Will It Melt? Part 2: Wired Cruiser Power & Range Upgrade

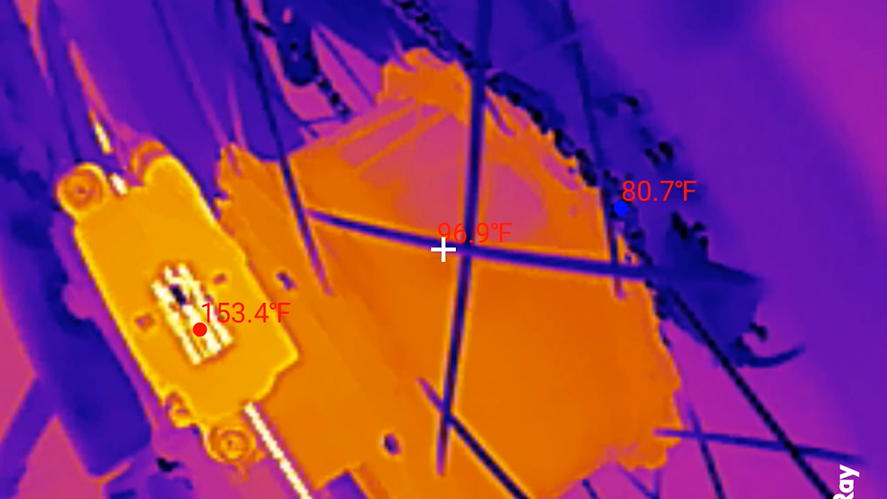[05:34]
On screen: spot 96.9°F, max 153.4°F, min 80.7°F
the owner of the company was right he told me this would happen the controller
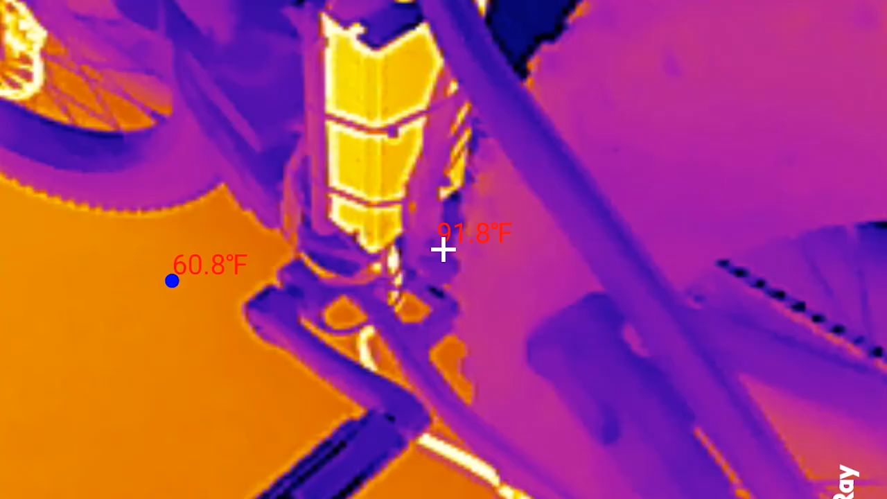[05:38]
On screen: spot 91.8°F
gets hot it
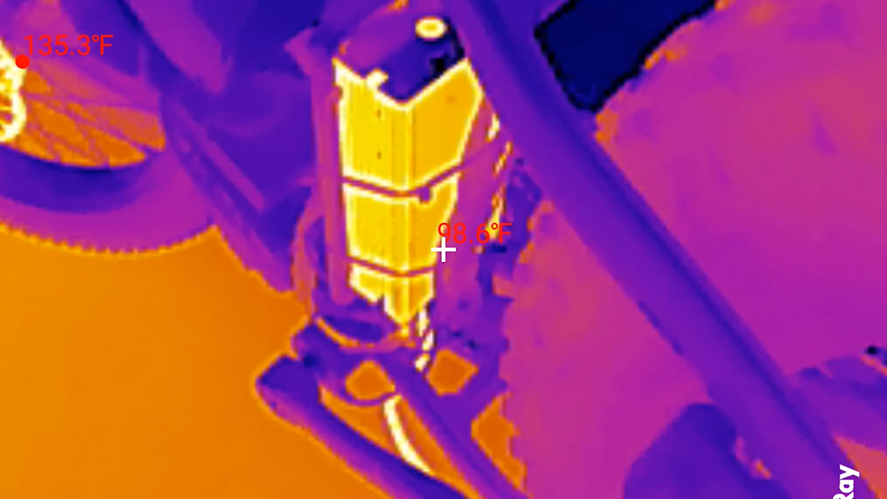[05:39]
gets really hot and the wire that comes out of the controller that goes
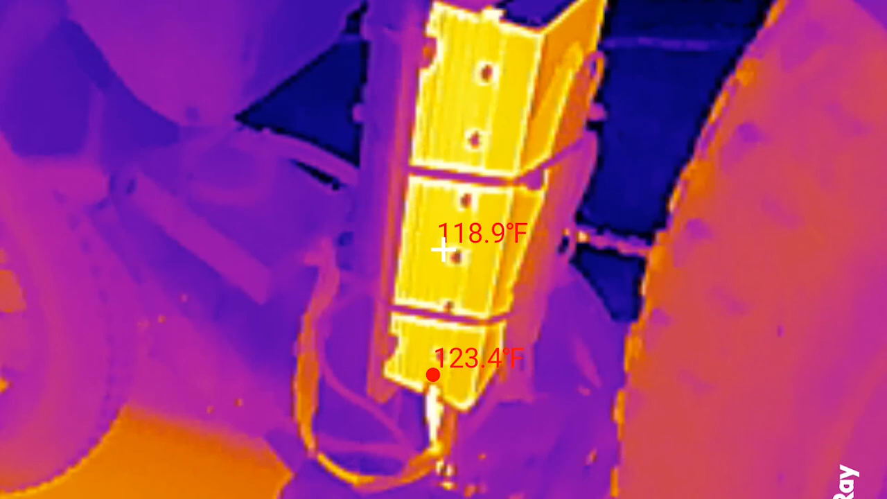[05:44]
On screen: spot 118.9°F, max 123.4°F
into the motor the main the main power wire right here this thing gets really hot also
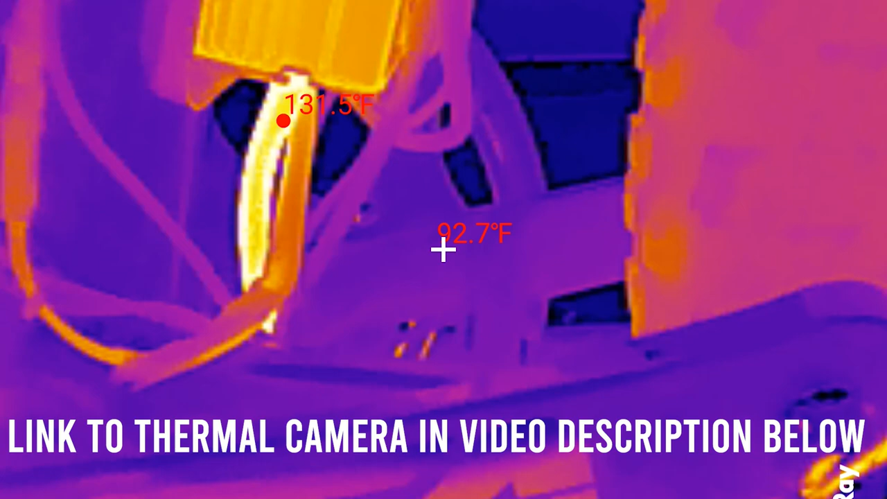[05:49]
On screen: spot 92.7°F
both of these get to about 120 degrees Fahrenheit the motor is actually
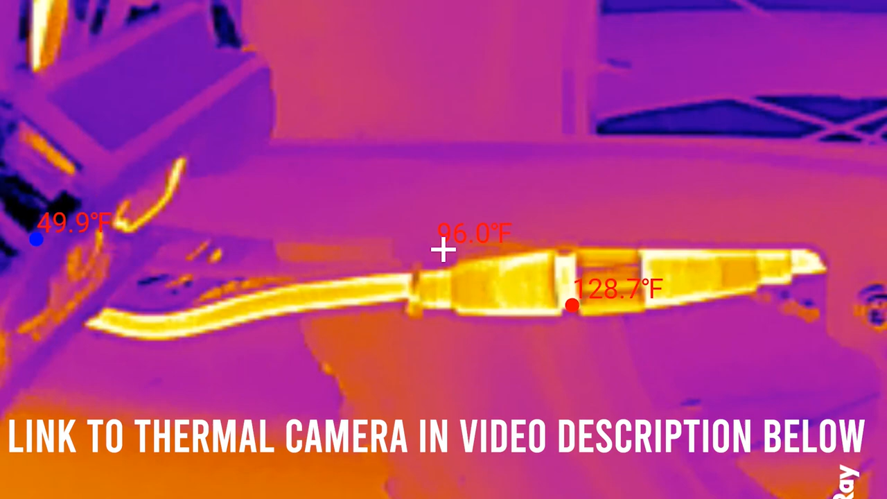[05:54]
On screen: spot 96.0°F, max 128.7°F, min 49.9°F
colder gets to about right now like 110 degrees Fahrenheit and it is
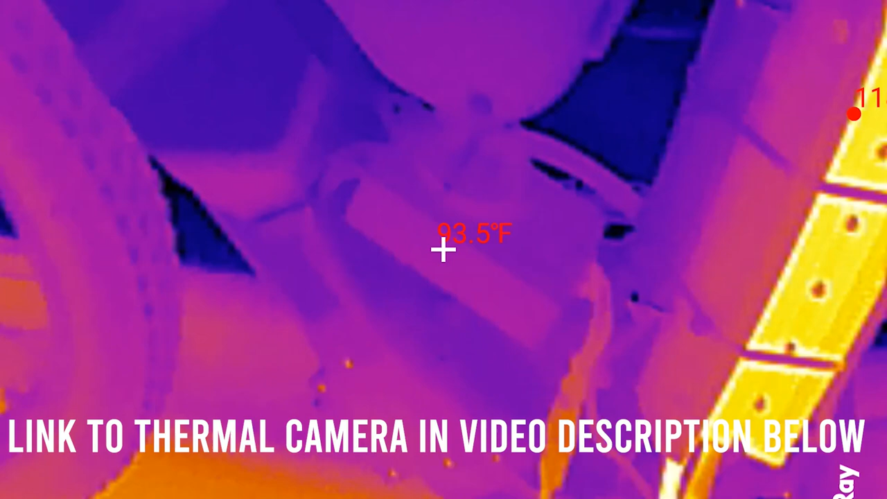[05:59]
On screen: spot 93.5°F
a hot day guys it is 90 something degrees outside today so I figure this is a good